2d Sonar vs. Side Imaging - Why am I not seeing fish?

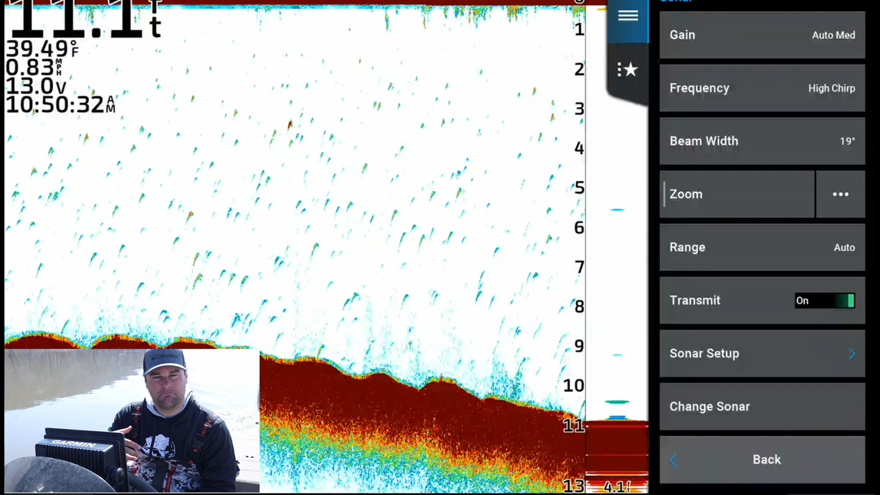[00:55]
On screen: water 39.49°F, speed 0.83 mph
most modern sonar has something called chirp see if they hit this chirp button here typically it's about 19 degrees it might vary from model to model but chirp is a multi-frequency emitting sonar so basically it sends out multiple frequencies at one time and then gives you a pretty darn clear image when
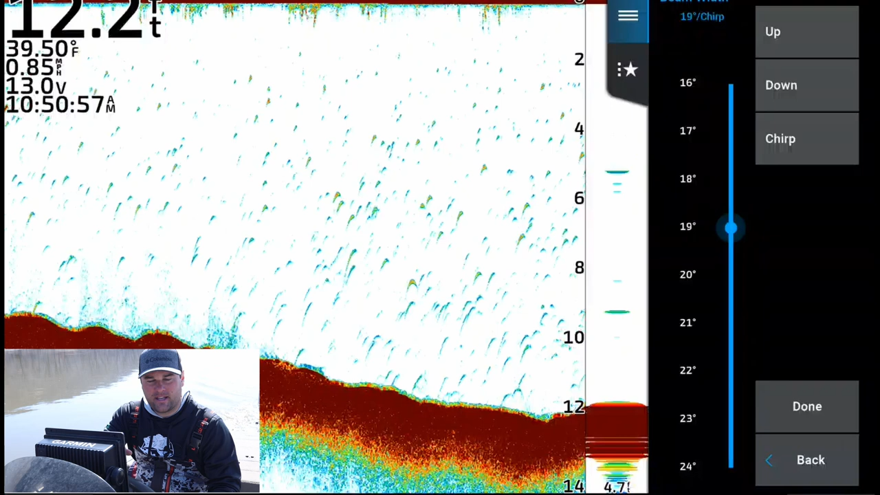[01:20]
On screen: water 39.50°F, speed 0.85 mph
it came to the older models usually they only had two frequencies 83 kilohertz
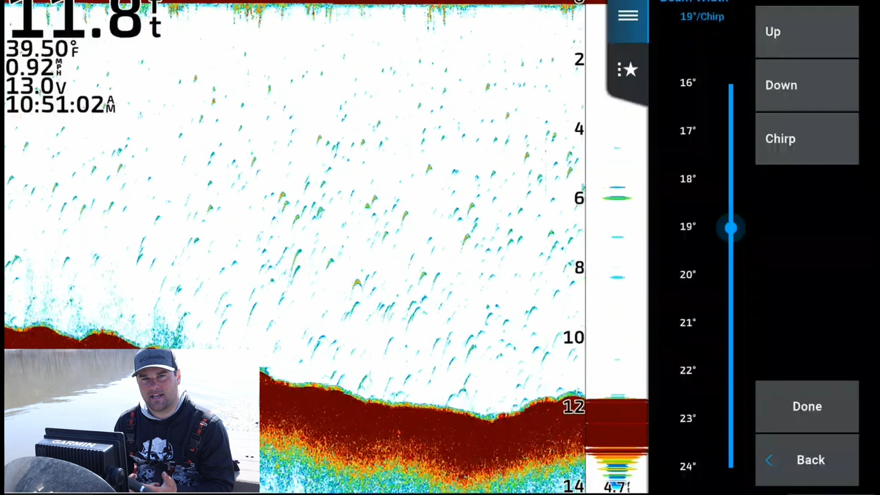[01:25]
On screen: water 39.50°F, speed 0.92 mph
and 200 kilohertz 83 kilohertz was a one-to-one ratio of the lake bottom so if you notice here on the bottom right side of my screen on my a scope which is my amplitude meter it says 4.7 feet right
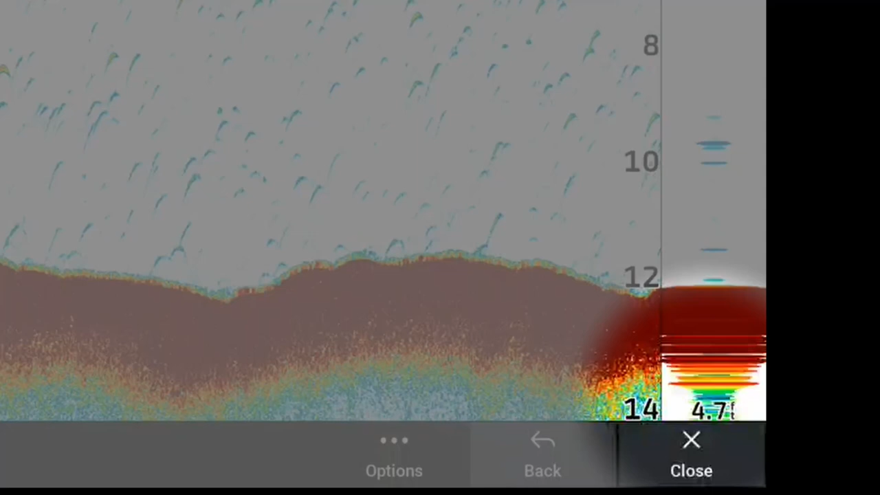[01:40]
now it is telling me that the cone on the river bottom my
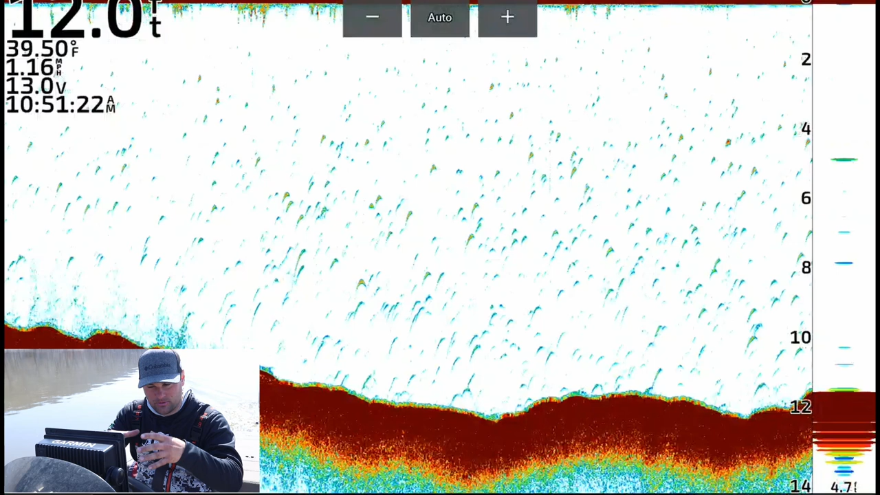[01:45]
On screen: water 39.50°F, speed 1.16 mph
2d sonar cone is reading 4.7 feet in diameter on the older models when you had it to 83 kilohertz it was reading a one-to-one ratio
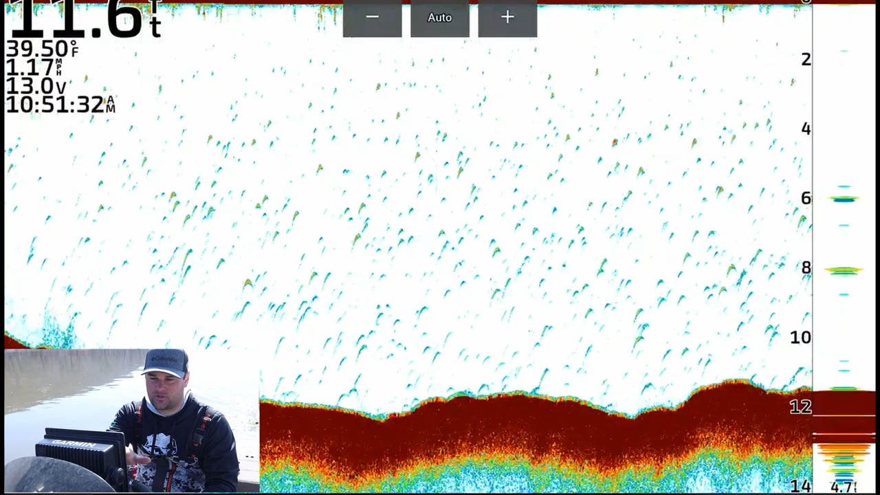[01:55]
On screen: water 39.50°F, speed 1.17 mph
so i'm at about 11 and a half feet it's
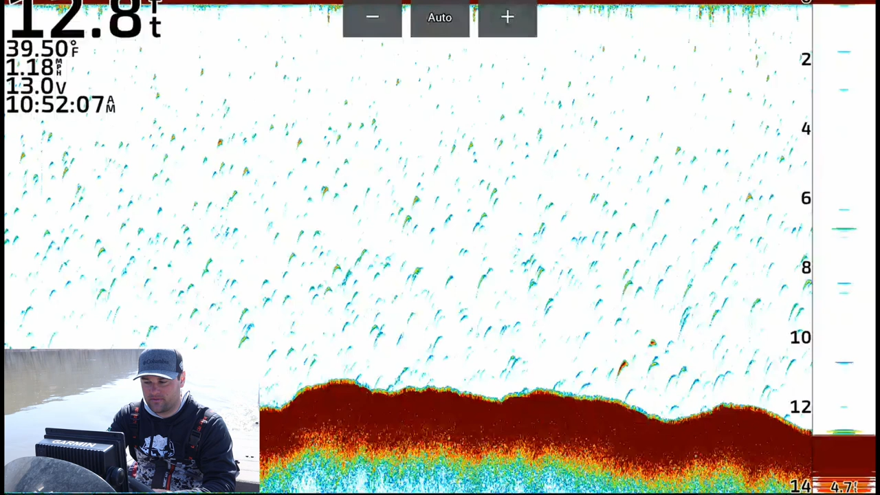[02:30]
On screen: water 39.50°F, speed 1.18 mph
200 kilohertz setting i'd be seeing four feet in diameter of the lake bottom or the river bottom but if i wanted to see a fish suspended up at six feet i have to that fish has to be within a two-foot diameter cone because it's one-third
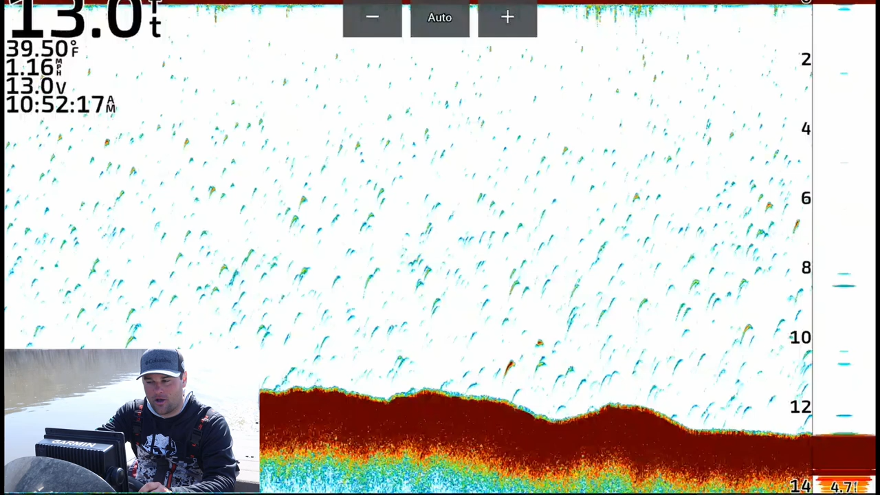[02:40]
On screen: water 39.50°F, speed 1.16 mph
of the total depth that i want to look at because as you go up towards the transducer that cone gets a lot narrower with 2d sonar now with down imaging or your down view and
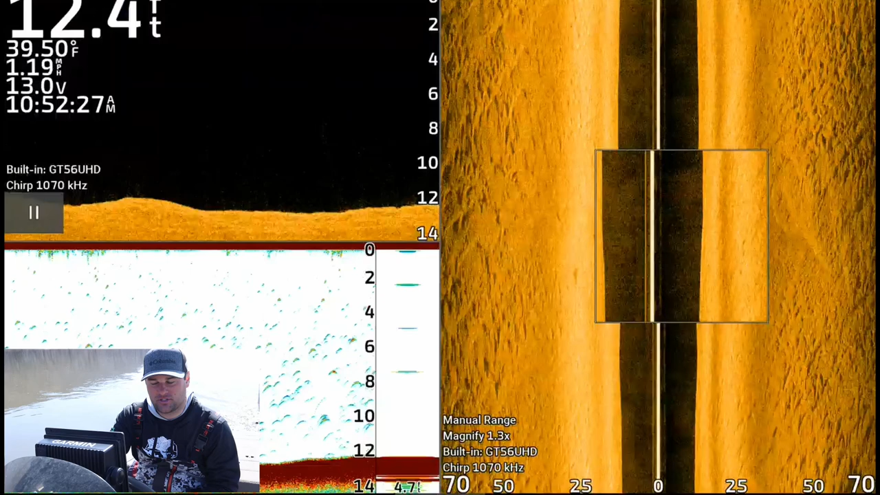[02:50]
On screen: depth 12.4 ft, water 39.50°F, speed 1.19 mph
your side view screens here it's a much wider beam it's not a cone your down view here
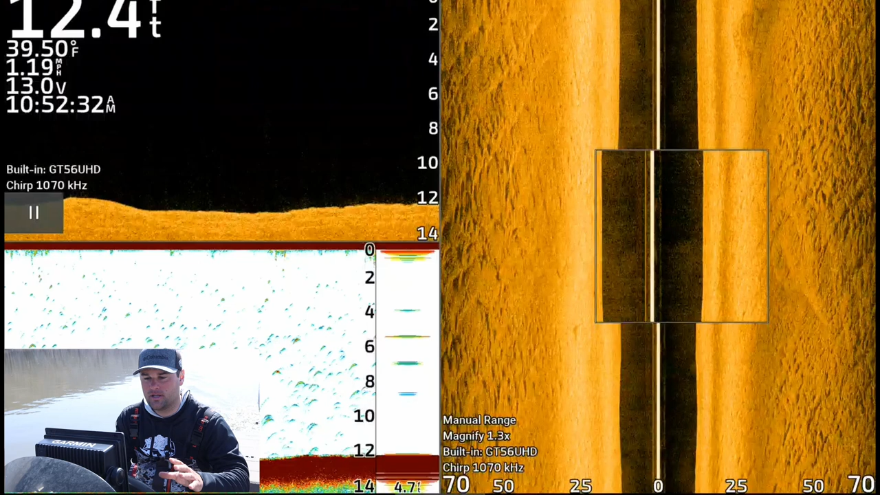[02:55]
On screen: depth 12.4 ft, water 39.50°F, speed 1.19 mph
is actually a much more of a thin
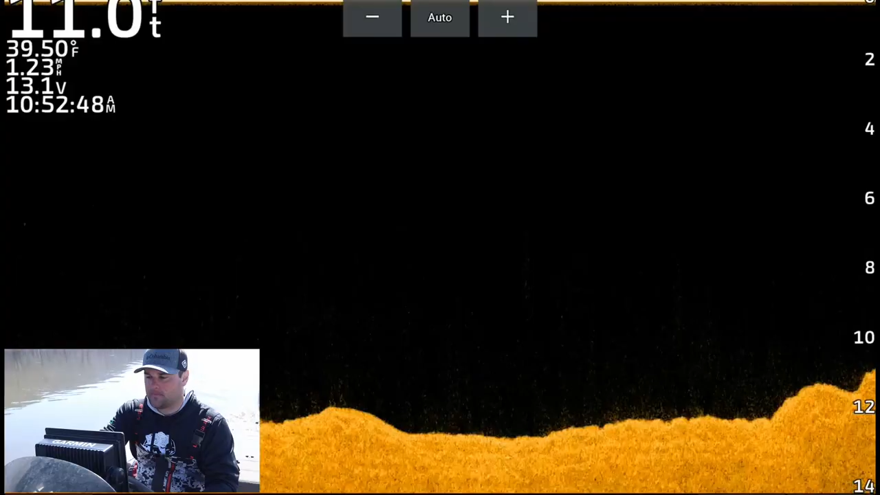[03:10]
On screen: water 39.50°F, speed 1.23 mph
what happened was in this video i was using side imaging and i saw a school of fish
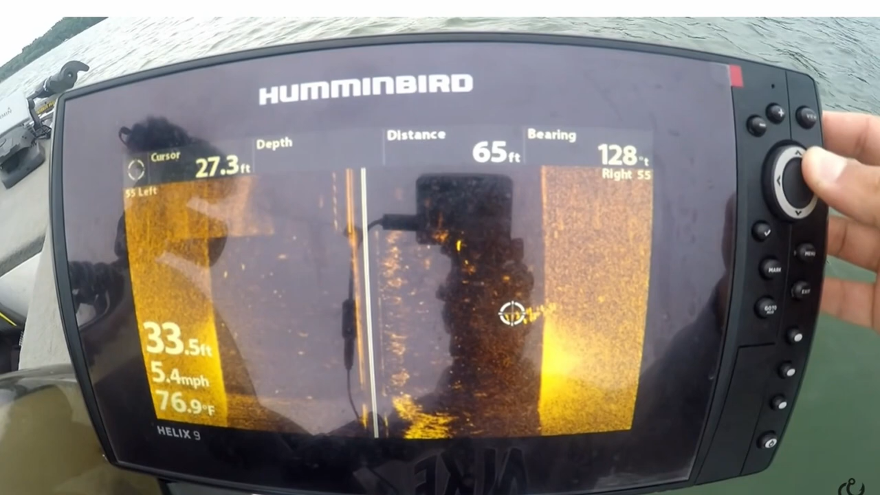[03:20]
On screen: depth 33.5 ft, water 76.9°F, speed 5.4 mph
suspended pretty high in the water column i think in this black area on side imaging now on down imaging they showed up but because the 2d sonar cone was set to
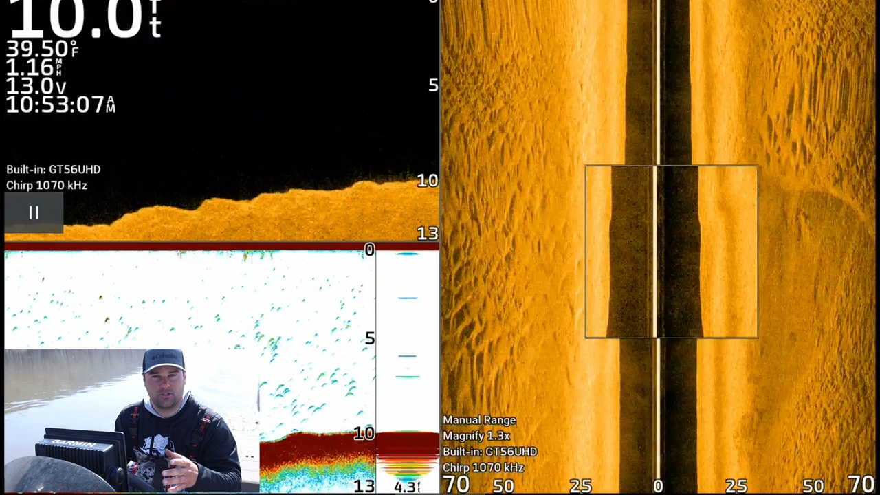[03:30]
On screen: depth 10.0 ft, water 39.50°F, speed 1.16 mph
200 kilohertz i think that's typically what i ran on that unit this the fish were suspended up high enough that the cone did not actually see them they they
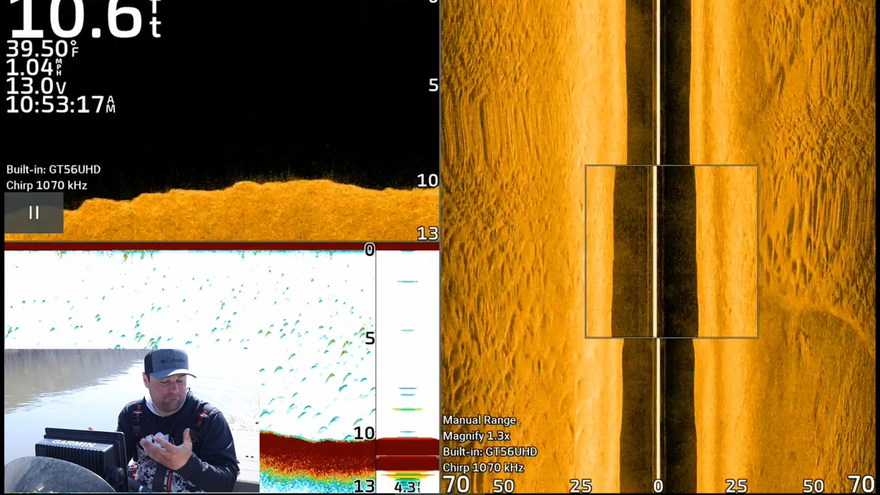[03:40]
On screen: depth 10.6 ft, water 39.50°F, speed 1.04 mph
didn't pass through the cone and they didn't show up on 2d sonar so that's something to take into account when you are using your 2d sonar down view and your side view screens
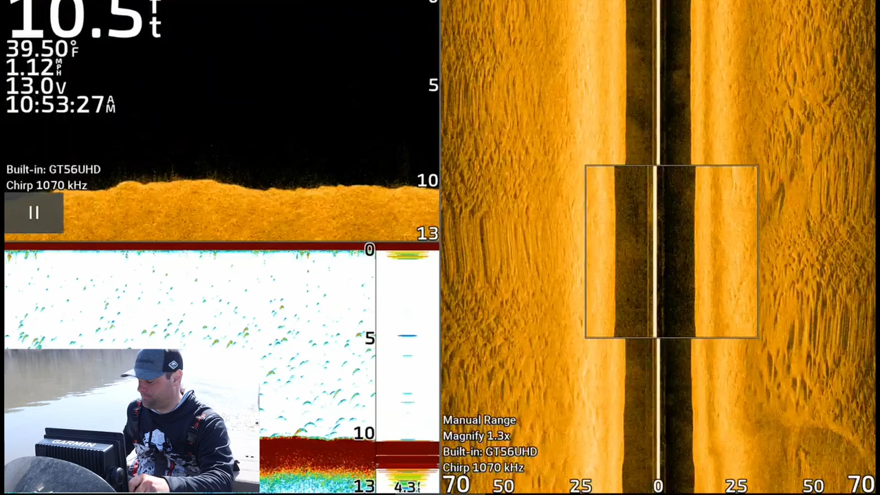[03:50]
On screen: depth 10.5 ft, water 39.50°F, speed 1.12 mph
i'm going to go back over a wing dam here i got a drift backwards once
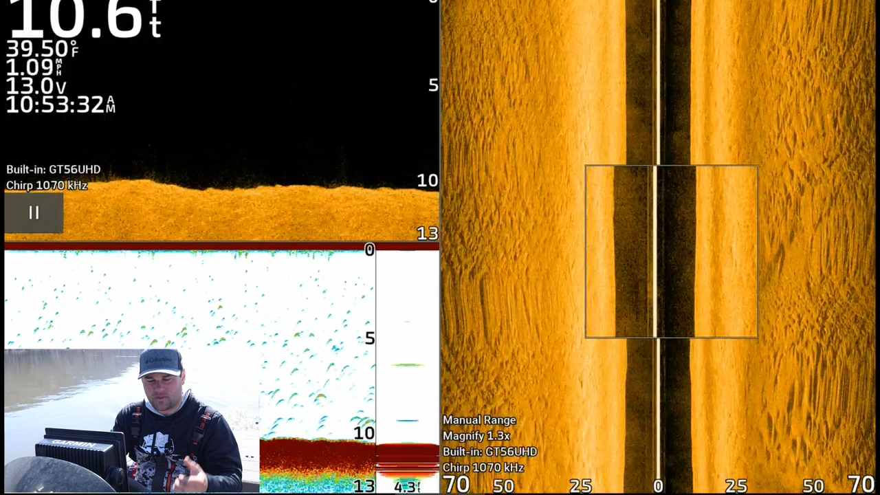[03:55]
On screen: depth 10.6 ft, water 39.50°F, speed 1.09 mph
we get set up with that i'm going to show you kind of what this all looks like all right we're going to come
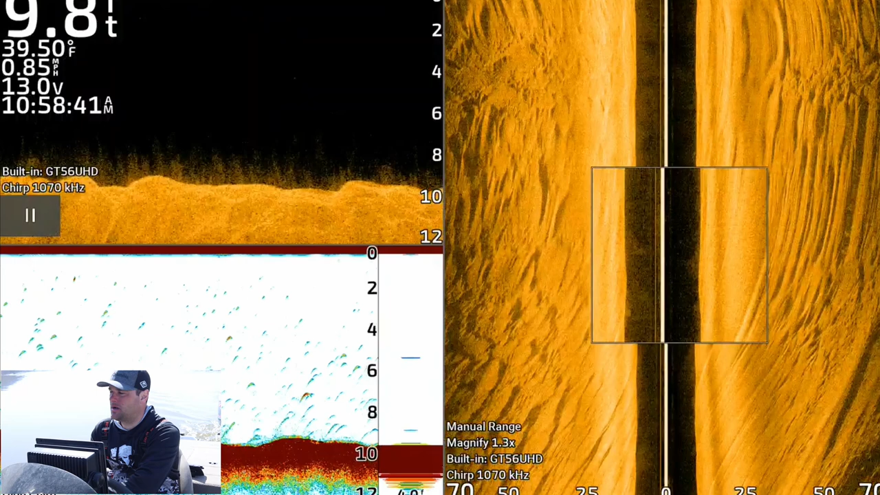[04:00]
On screen: water 39.50°F, speed 0.85 mph
up on a wing dam here pretty soon and i just want to show you kind of the difference of what some of these rocks will look like on side view down view and your 2d sonar